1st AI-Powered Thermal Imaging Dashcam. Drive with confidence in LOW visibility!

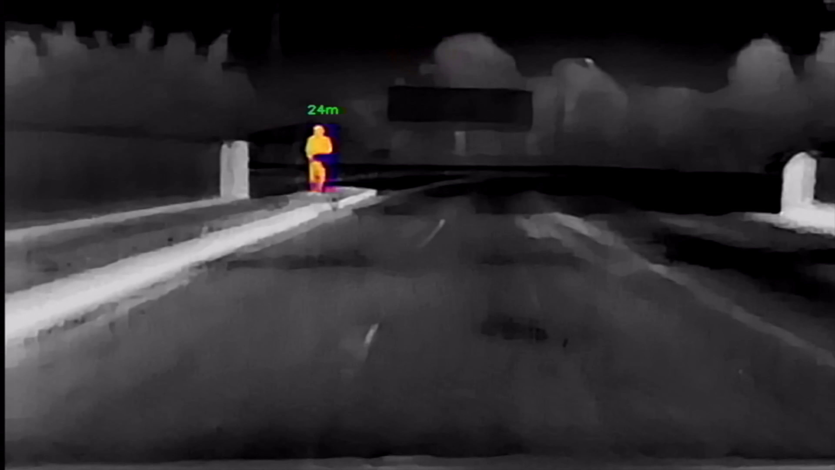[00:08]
So even in the darkest of night, you can see things like people, cars, deer, ghosts.
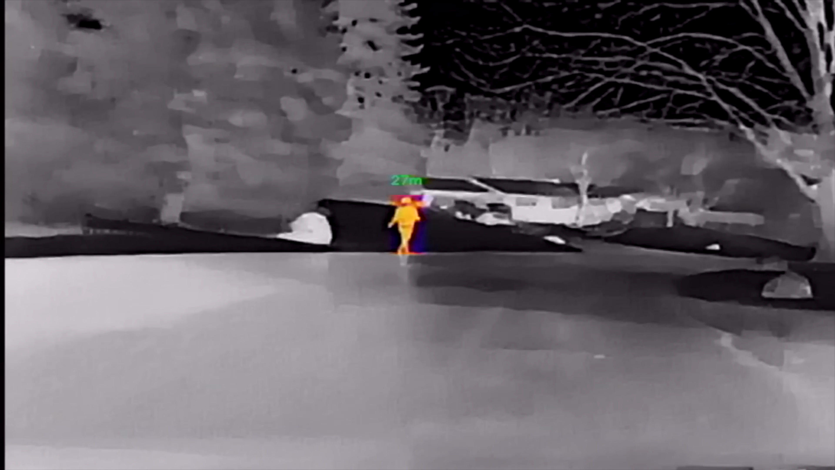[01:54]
With the thermal imaging, pedestrians, animals,
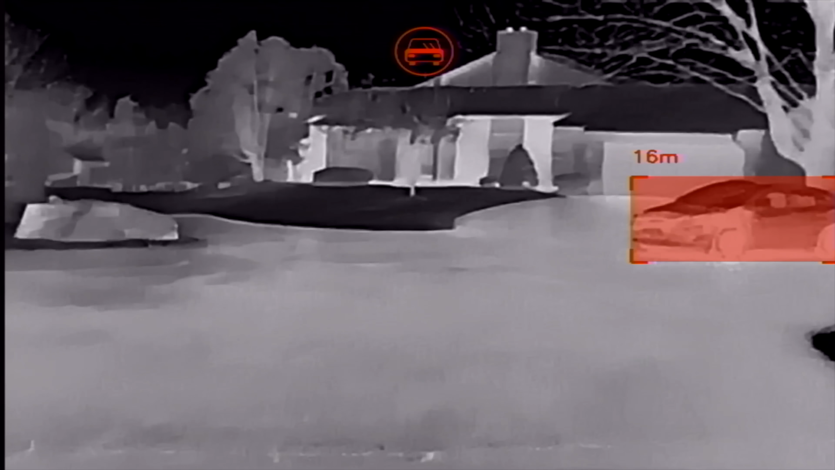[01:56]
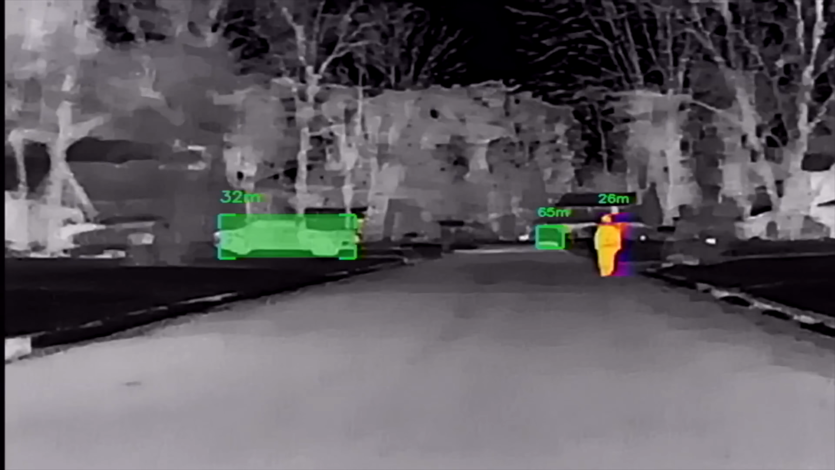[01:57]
and vehicles are clearly distinguished with different colors on the display, making potential hazards more visible.
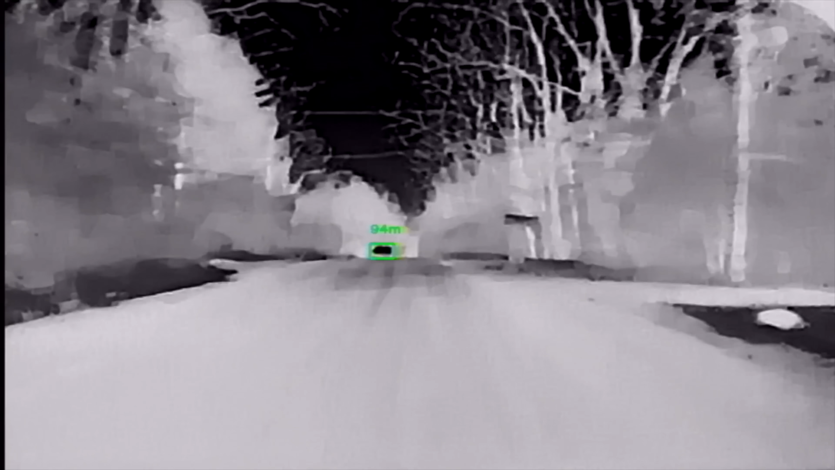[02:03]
And it shows you how far they are away in real time,
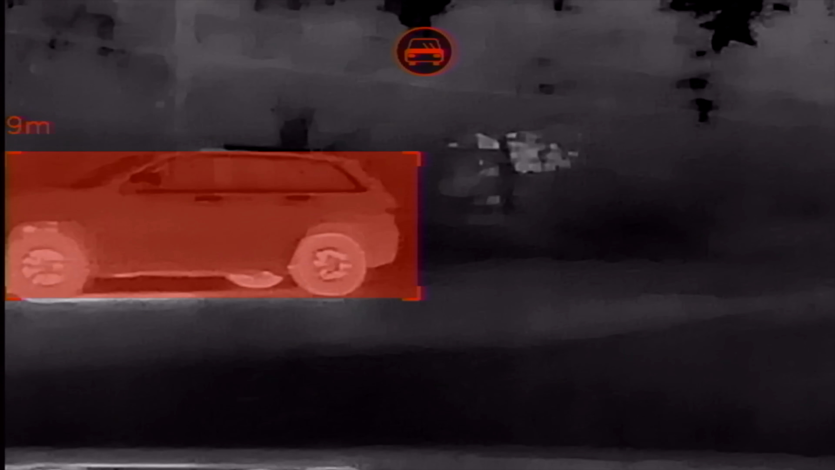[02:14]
And if it gets too close, there's a highly visible red color that shows up on the screen. And because there's speakers on the back of the screen, it will beep.
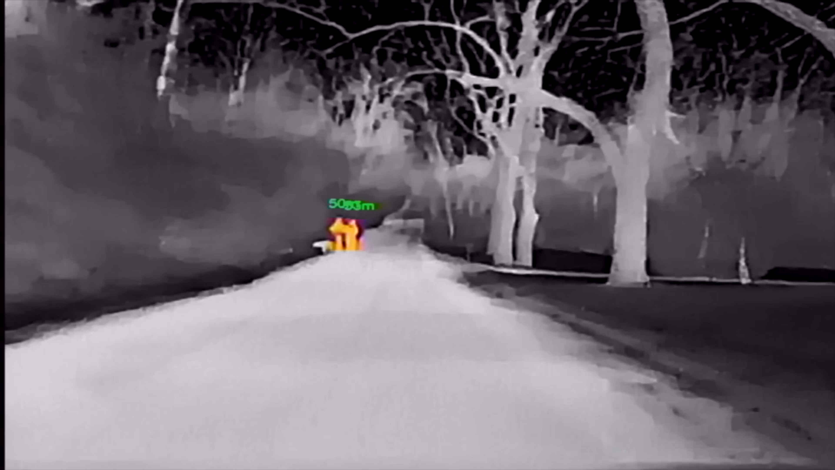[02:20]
And those audio alerts are great. That way you're not distracted by staring at the screen while you drive.
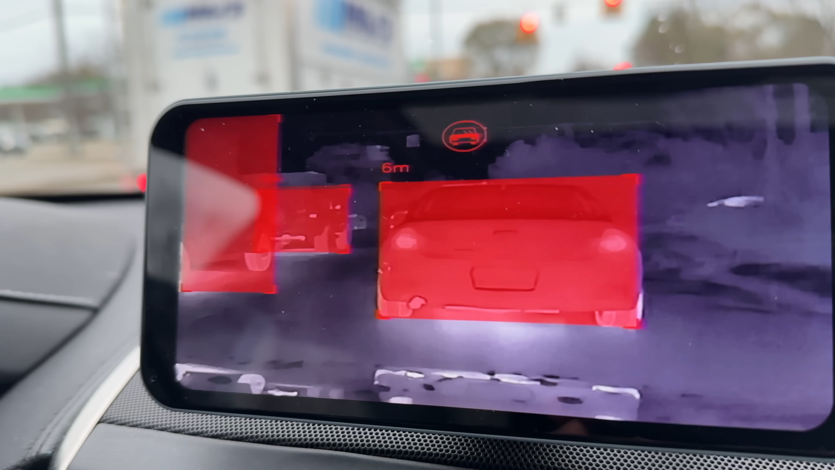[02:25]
In the daytime, something like this is great because you could be driving through the parking lot.
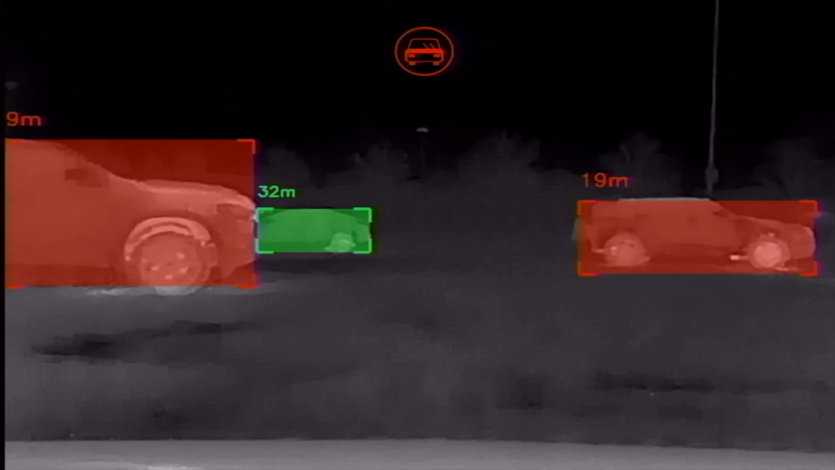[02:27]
Maybe you're looking a different way.
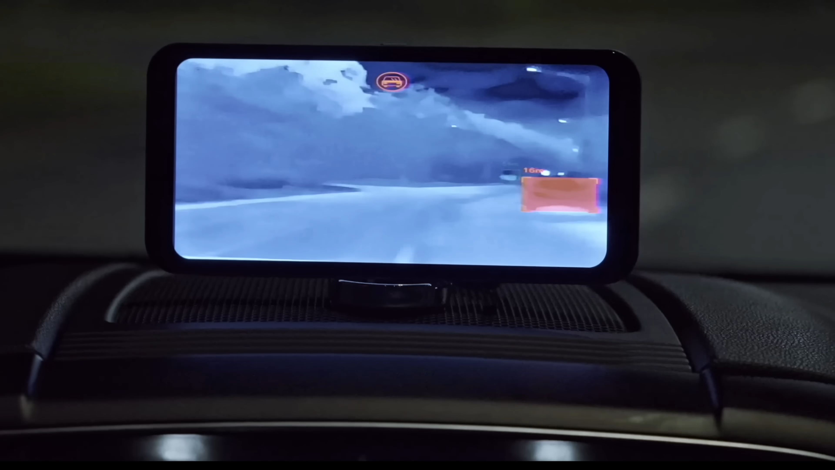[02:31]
A car pulls out in front of you or someone's walking in front of you.
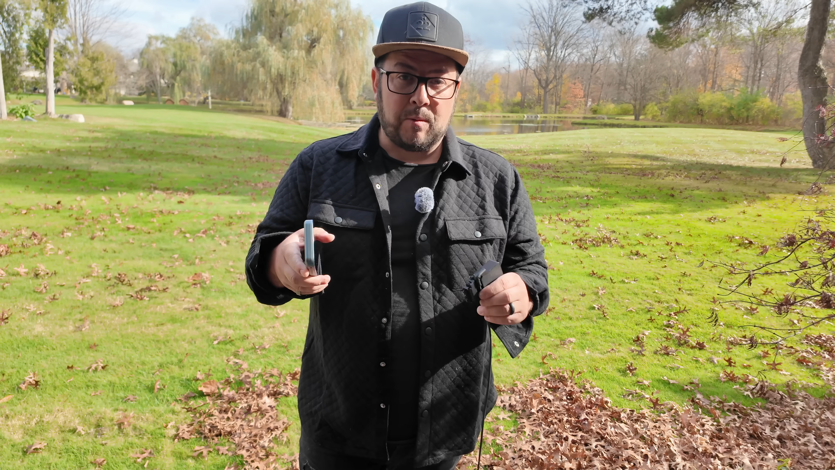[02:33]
It will alert you to that, which will give you some time to hit the brakes.
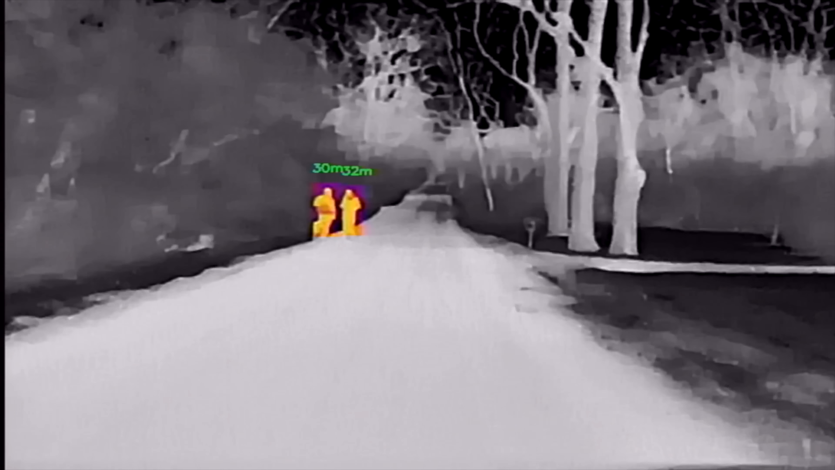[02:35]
And that thermal imaging on here will pick it up around a tenth of a second with an AI collision warning.